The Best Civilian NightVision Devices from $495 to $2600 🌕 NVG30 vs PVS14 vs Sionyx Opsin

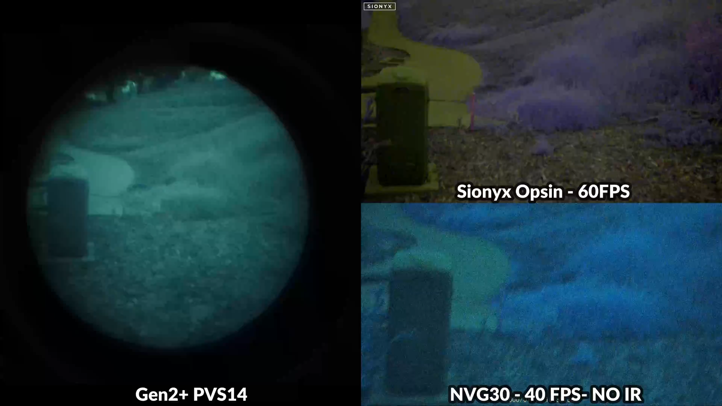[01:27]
We'll spend a minute to run through each one of these devices, and for those of you that aren't familiar with them, this is just going to be a basic overview.
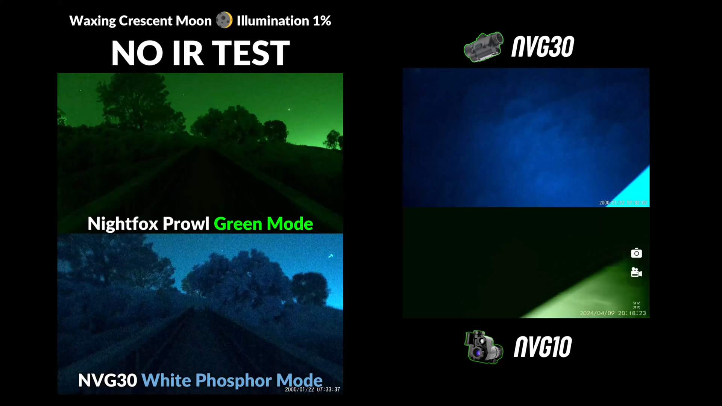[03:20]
But we have tested out a bunch of similar devices on the channel like the Night Fox Prowl, the Night Operators Pro 2 Max, and the MVG10, which all fall in the $200 to $300 range,
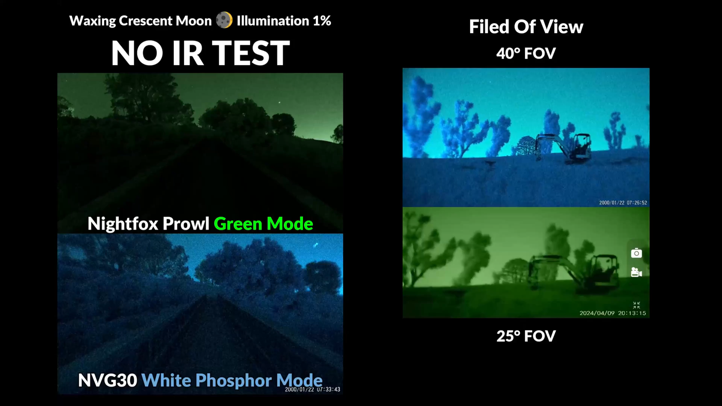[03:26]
and you can check out some of my videos comparing these devices, but there's no question that the MVG30 significantly outperforms its competitors, especially in low light conditions with no IR lighting.
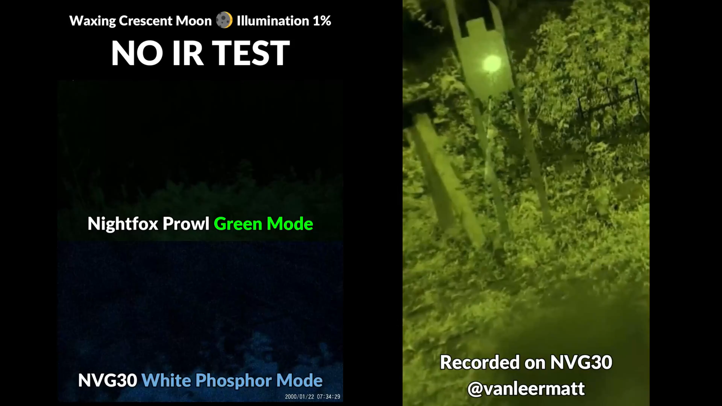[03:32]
So on the budget end, this is the best option for those of you looking to get into night vision and want to save some money.
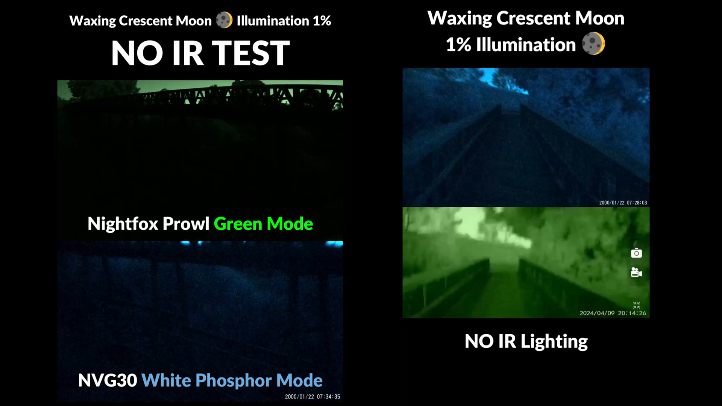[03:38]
This device does have a built-in IR, which you can turn on and off, and for those of you that don't know,
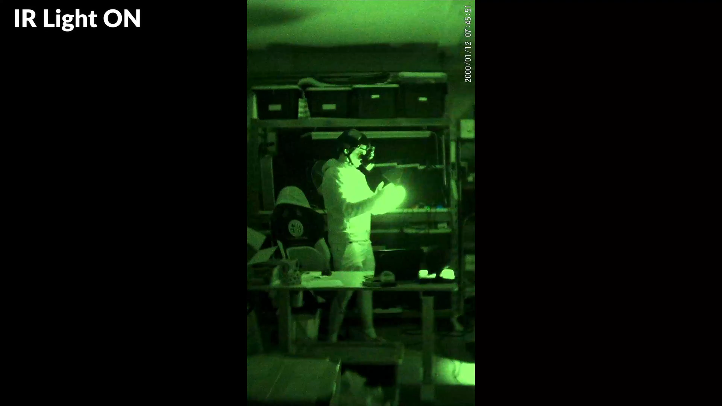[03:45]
running an IR light will be invisible to the naked eye, but it will be visible to anybody else running night vision,
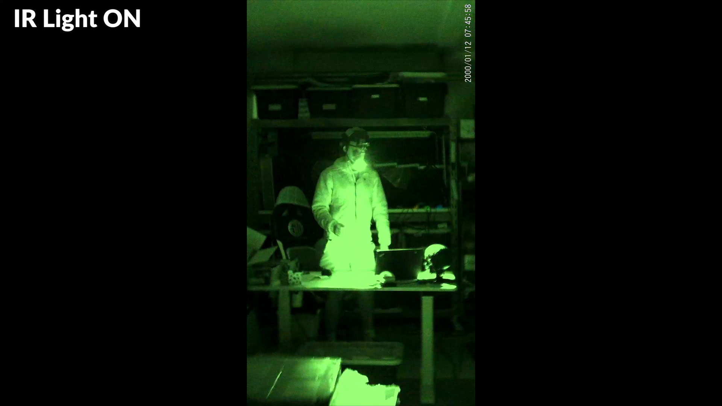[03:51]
which is something that you might want to avoid in tactical situations or airsoft, but it might not matter if you're out hiking or hunting or just want to check out your property, which is something to keep in mind.
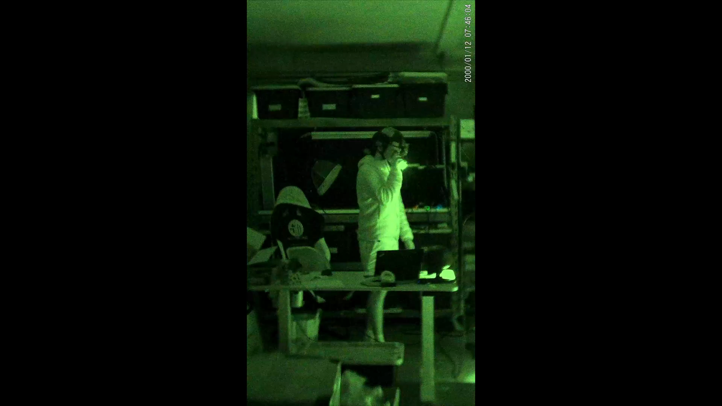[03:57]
It also runs on a removable 18650 battery, but you can also connect it to a power bank,
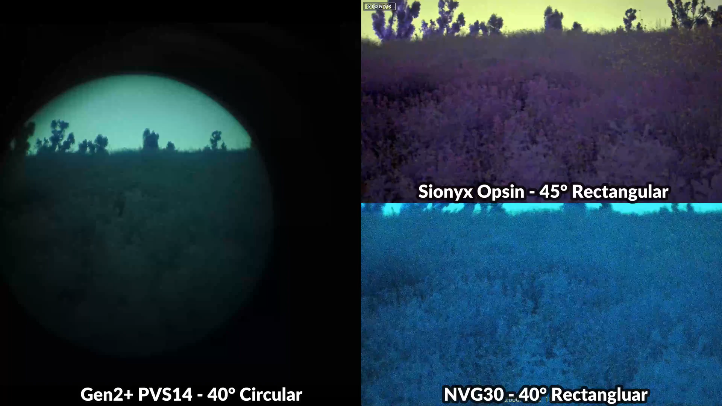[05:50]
which is going to make it the best device to navigate with. There are also some lens mods available, and you can increase the FOV from 40 degrees to 50 degrees, which is pretty cool. The Opsin actually has a slightly wider 45 degree field of view,
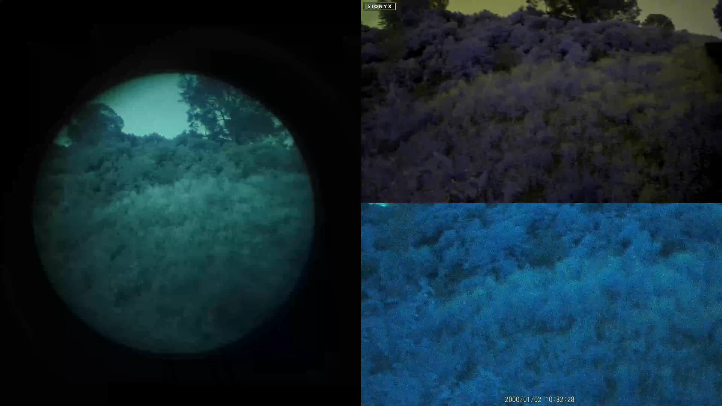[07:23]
Color viewing modes is another interesting point of comparison between analog and digital,
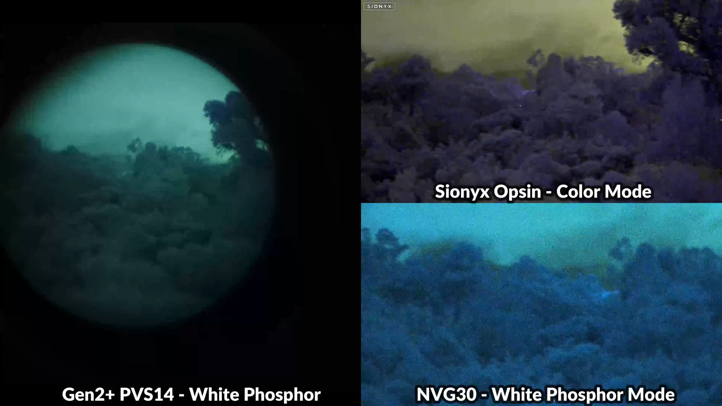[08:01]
and that added color contrast might make the difference in you actually seeing something that you might have missed using analog night vision.
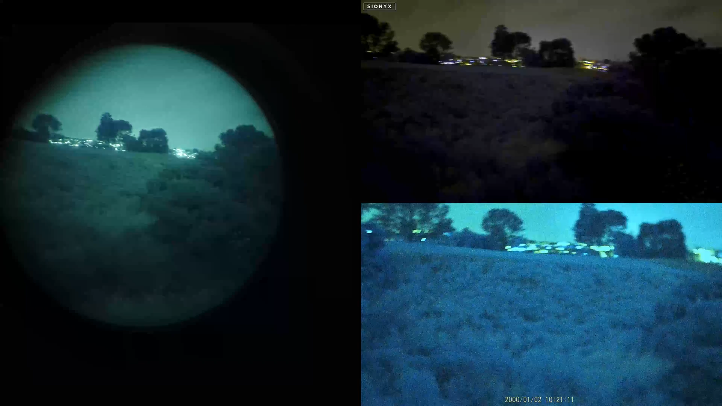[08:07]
The MVG30 has a variety of color modes, including a full color mode, and if you want to check out what that looks like, I did a video comparing the Opsin to the MVG30,